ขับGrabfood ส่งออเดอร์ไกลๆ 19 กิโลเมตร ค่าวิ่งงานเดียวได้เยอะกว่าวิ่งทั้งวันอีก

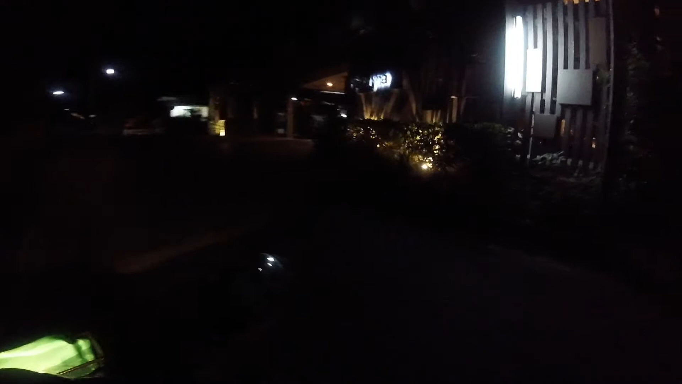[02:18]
โอเคมาถึงแล้วนะฮะมาประค
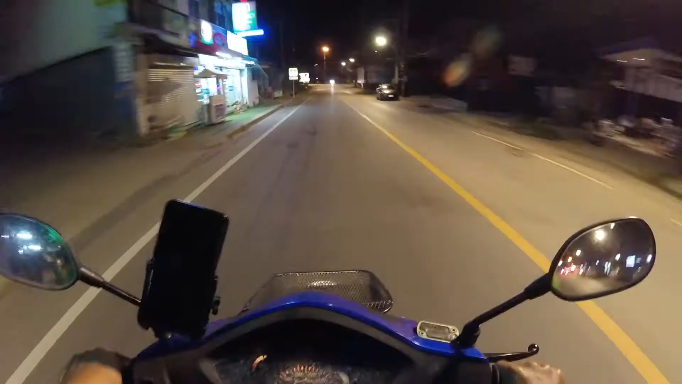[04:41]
โอเค ข้างหน้านี่ก็คือหัดตางเข้าหัดซูรินนะ
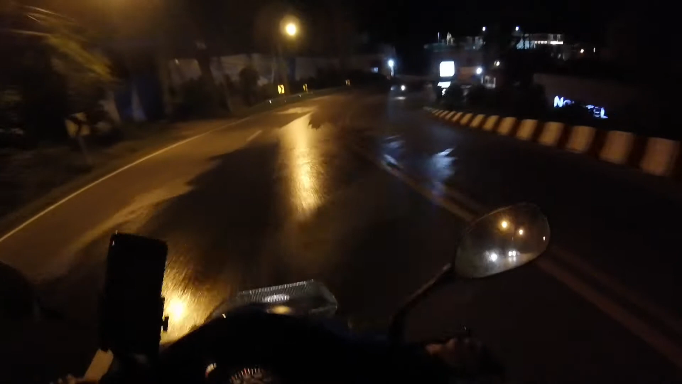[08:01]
มาส่งไปอีกทีครับ นี่ก็กลางคืนเลยลองที่สุดอันนี้เป็นโรงแรนท์ International นะครับ
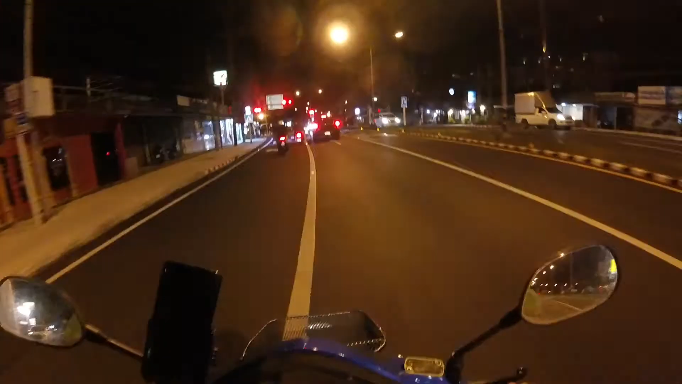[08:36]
ตอนนี้เราก็มาถึงในตัวเมืองของกรรมลาแล้วนะ ต้องเมียบเหงาเยอะอย่างกันแล้วเนี่ยตอนนี้ขับ ขอบสองคุณอดเตรียะ แต่ตอนนี้ไม่มีสักขับแล้ว
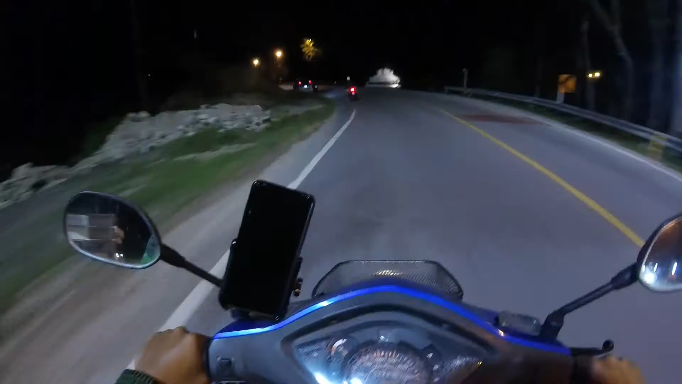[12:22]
10 กิโลแล้วก็และผมได้อยู่ที่ 10 กิโลครับ
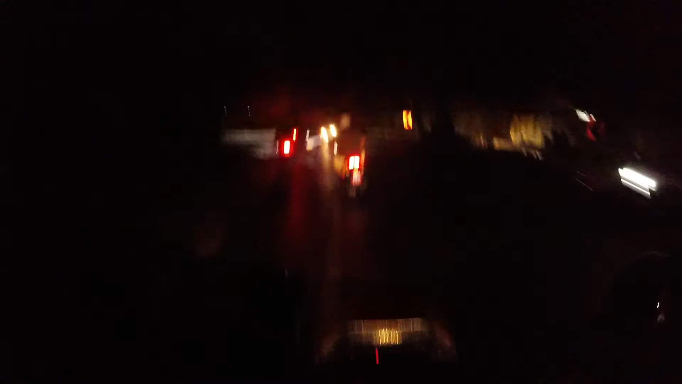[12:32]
ว่าว่าว่าว่าว่าว่าว่า เอ๊ย อะไรตามไม่แถวนี้เทศสบาลก็ไม่เปิดไฟให้วะมึดมาก อันตลายนะครับแบบนี้จริงๆ เอ๊ย ปลาสีเราก็เสียอันนี้ว่าเจ็บปลาย ที่ได้อีก
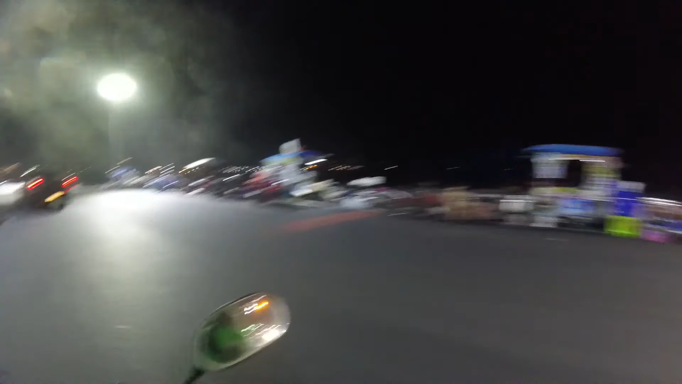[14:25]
ด้านหลังดูเต็นทะเรียบดูขื่นแรงมากด้วยนะครับ
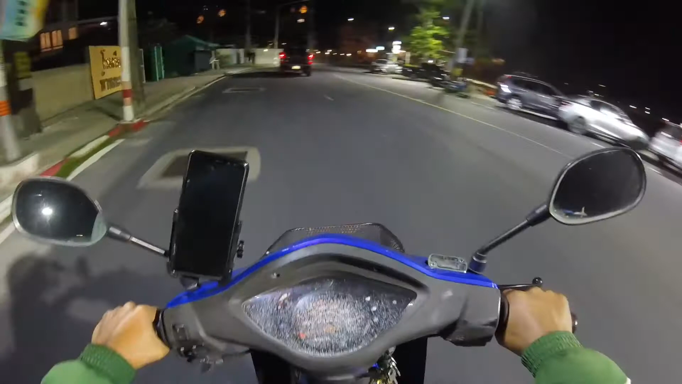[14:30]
ต่อตอนเขายังเรียบเหงามันเดิมแล้วเราเขาขึ้นเนื้อนอีกแล้วแล้วก็ลงเนื้อนอีกแล้วเหมือนกัน